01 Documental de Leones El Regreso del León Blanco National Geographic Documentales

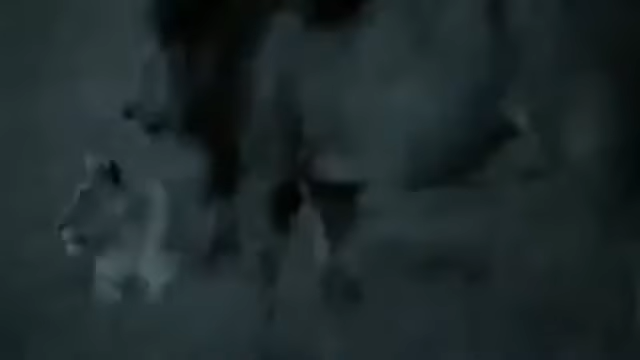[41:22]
Protegidos por la completa oscuridad, en el corazón del territorio de los Lakers,
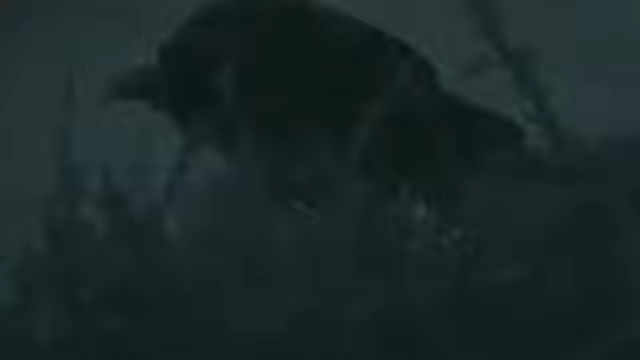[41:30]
los nómadas por fin revelan su presencia. Han matado a un ñu.
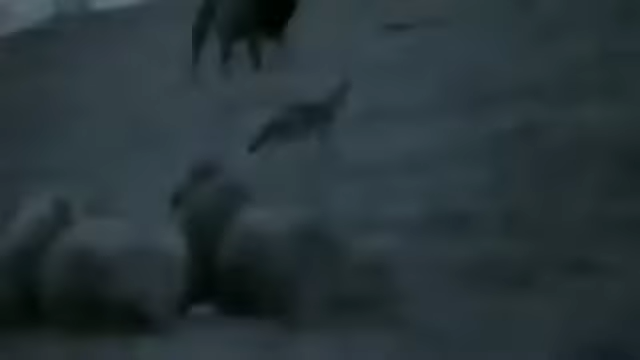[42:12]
Su furia y sus rugidos ahuyentan a 2 de los machos.
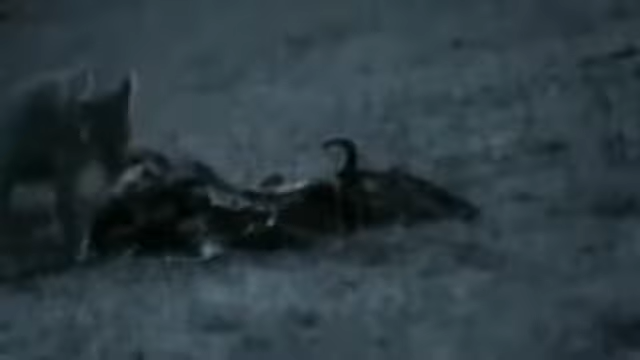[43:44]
Morani ha defendido con éxito a sus cachorros y a su manada.